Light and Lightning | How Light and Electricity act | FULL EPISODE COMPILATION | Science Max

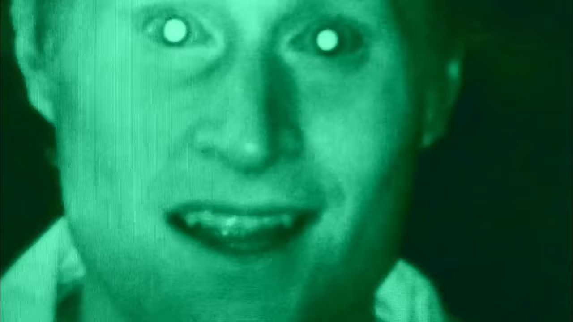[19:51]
So here's the spectrum again, and here's visible light. My night vision goggles use infrared.